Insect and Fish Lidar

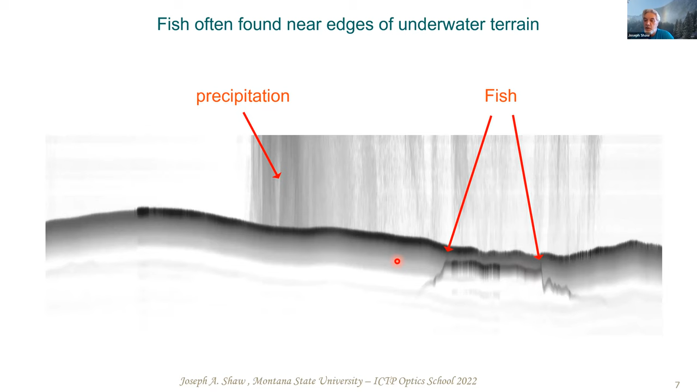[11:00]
And so I'll zoom in and show you what that looks like. And you might look at it and think, my gosh, how do you know that's fish?
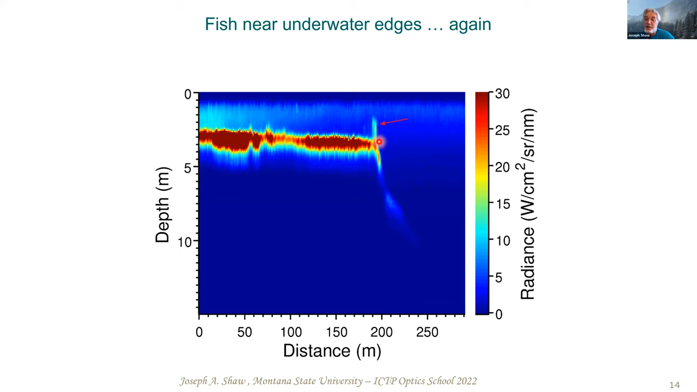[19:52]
and then it falls off and gets deep. Right at that edge is where the fish tend to cluster. And again, we know that that's fish because we've trained our brains to recognize it. And the machine learning algorithms are now learning to recognize that very effectively. We also found